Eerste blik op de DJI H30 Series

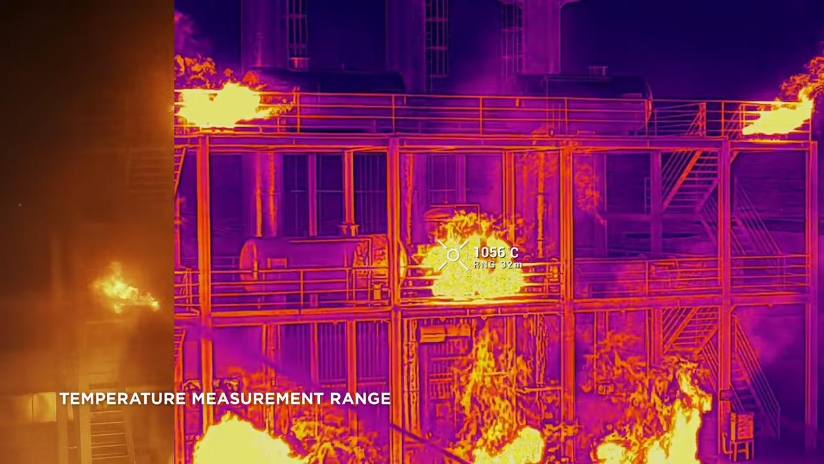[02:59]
On screen: spot 1056°C
Maar op het moment dat je dat filter ervoor zet, dan kun je tot 1600 graden temperatuur meten.